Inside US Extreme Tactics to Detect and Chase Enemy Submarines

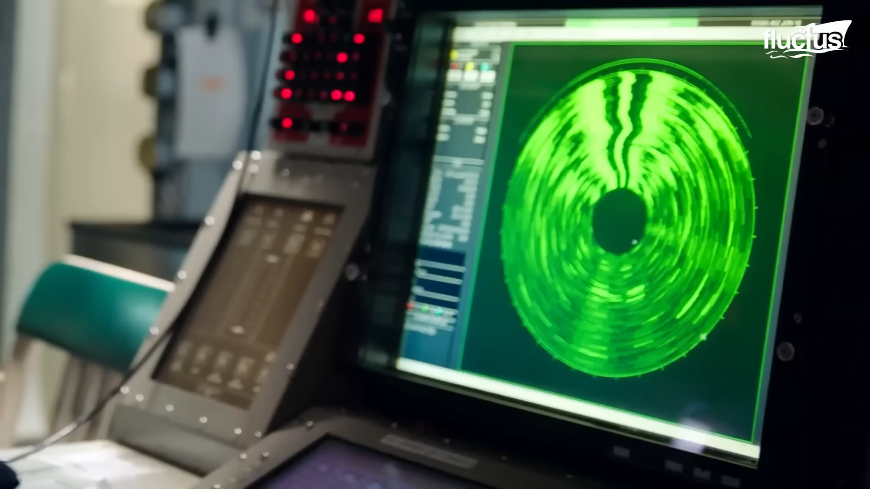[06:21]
the ship also utilizes a towed array sonar system.
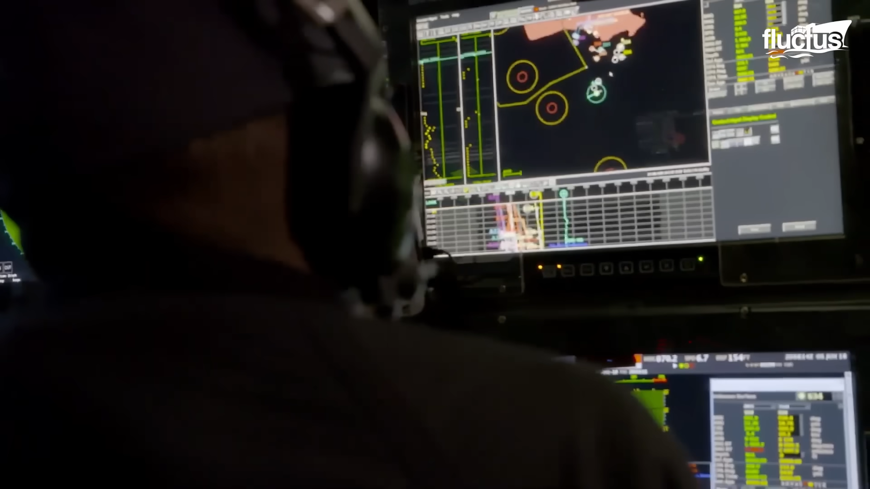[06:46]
Together, these systems form a layered sonar suite that gives Arleigh Burke-class destroyers exceptional reach and precision in submarine detection and engagement, making them a cornerstone of the U.S.